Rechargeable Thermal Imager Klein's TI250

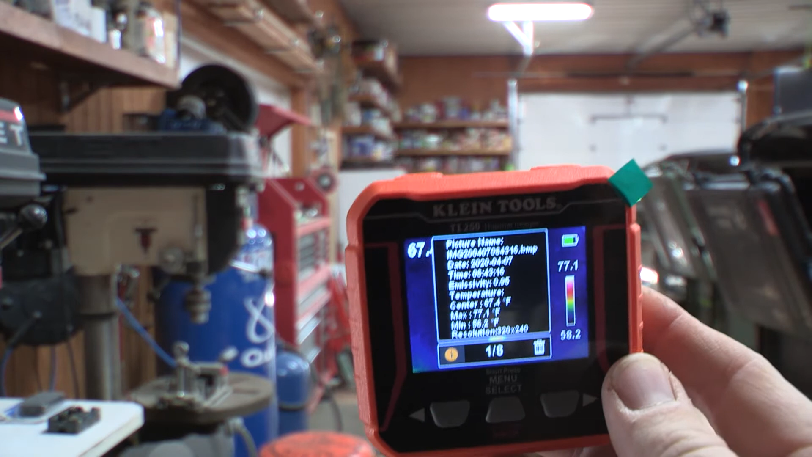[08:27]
On screen: max 77.1°F
Okay so we can go into settings and we can do a bunch of stuff in settings.
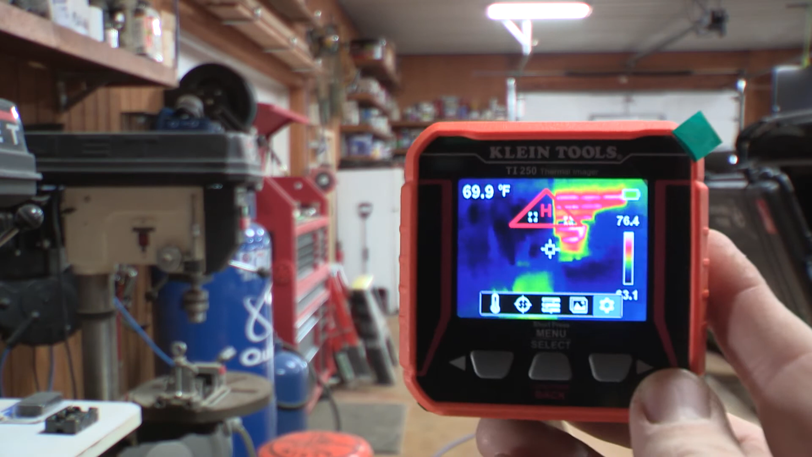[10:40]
On screen: spot 69.9°F
Notice I have it pointed at the garage door and the alarm is point flashing at me saying it's hot it's hot it's hot okay that's pretty cool that you can adjust that.
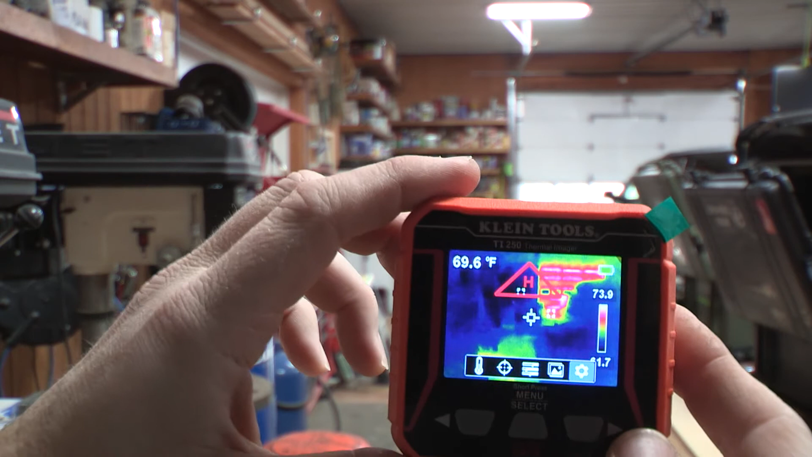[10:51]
On screen: spot 69.6°F
I'm gonna take that off because that's kind of annoying but I understand what it's doing.
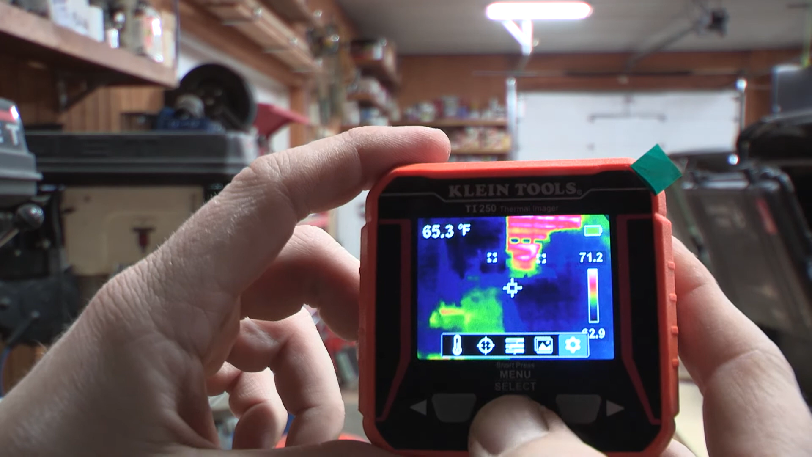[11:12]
On screen: spot 65.3°F
Okay anyways so that's pretty much the basis of what this whole thing this thermal imaging does.
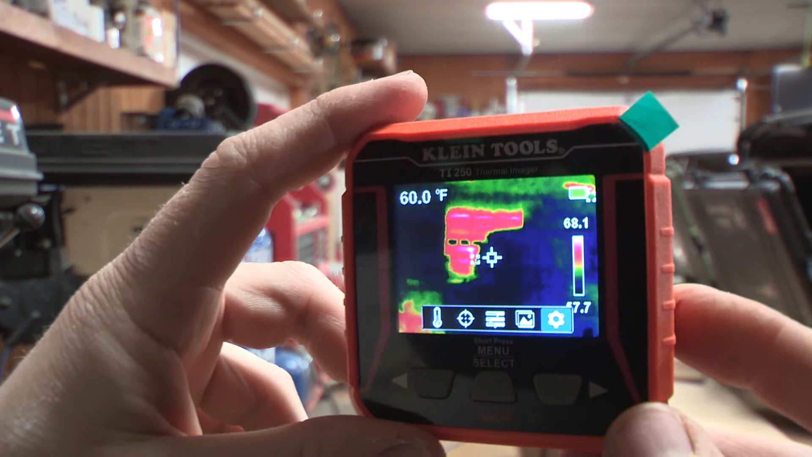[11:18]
On screen: spot 60.0°F
I thought it's really cool thermal imaging is kind of new to me it's
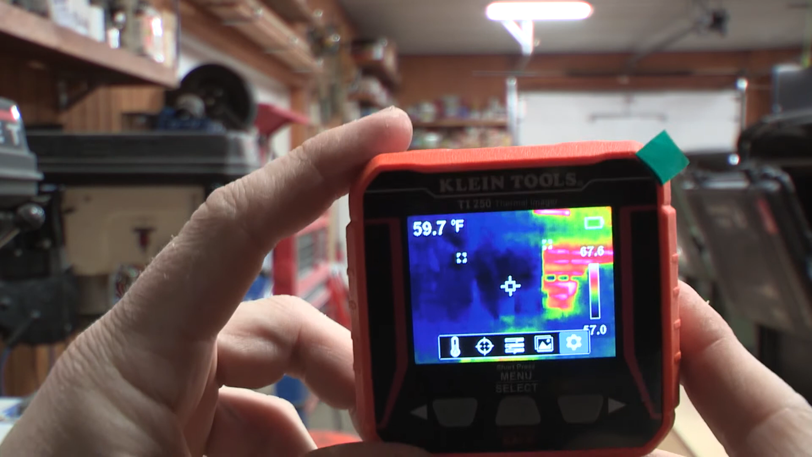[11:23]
a fun tool to figure out and you can do a lot of things with it you can
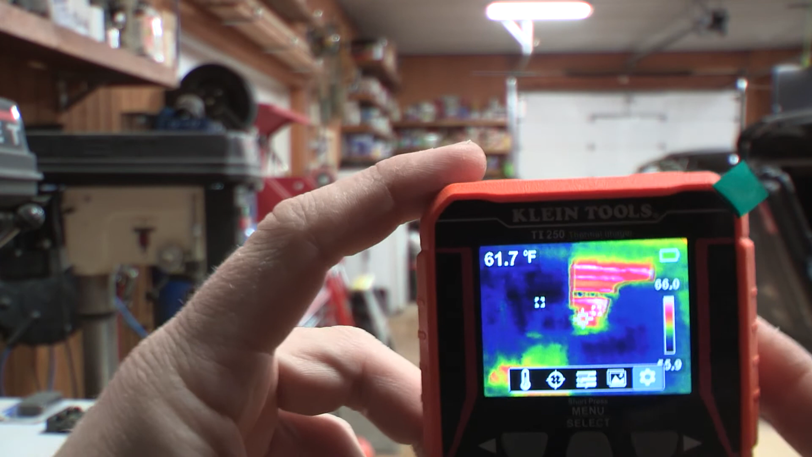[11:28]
On screen: spot 61.7°F
you know figure out where your cold spots are coming in in your house you can see
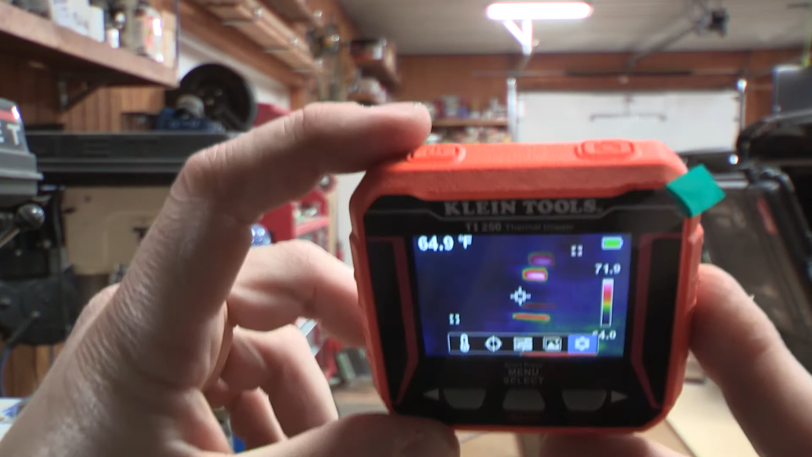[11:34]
On screen: spot 64.9°F
how well you have insulation in the ceiling look at that
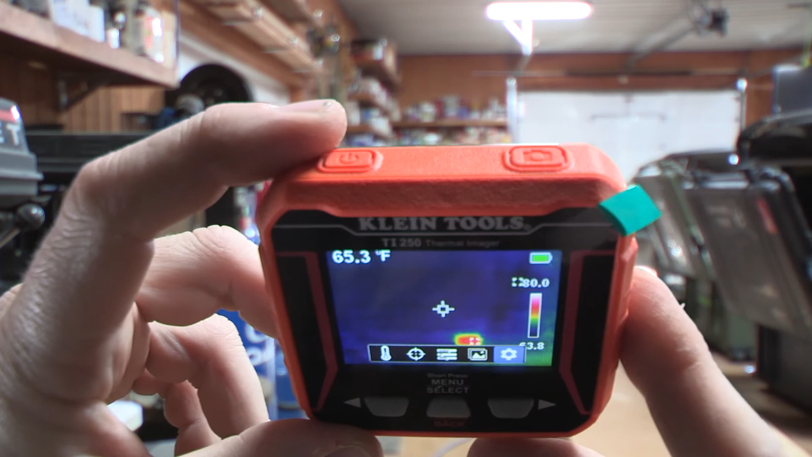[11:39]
On screen: spot 65.3°F
got pretty well good insulation in the ceilings not
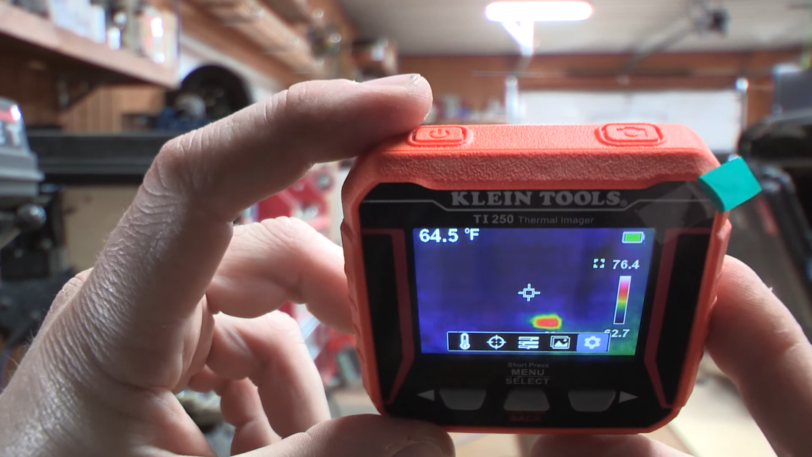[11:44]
On screen: spot 64.5°F
really getting too much heat loss up there and you can really
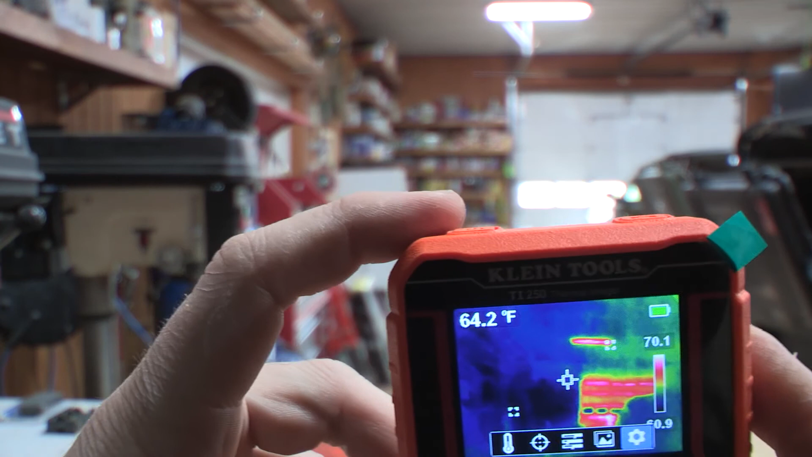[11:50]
On screen: spot 64.2°F
find around your your door see look at that garage door I'm losing a ton of heat it seems like off of that garage door uh and it's
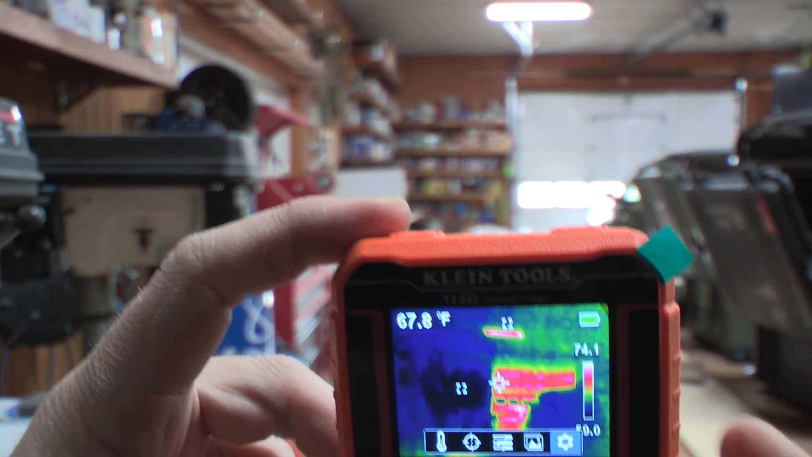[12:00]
On screen: spot 67.8°F
going outside right now the temperature outside is
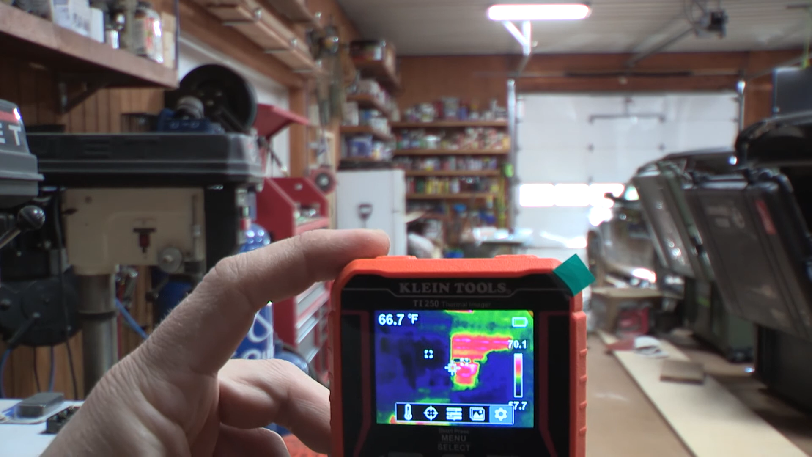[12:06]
On screen: spot 66.7°F, scale top 70.1°F
20 degrees I am losing a lot of heat out of that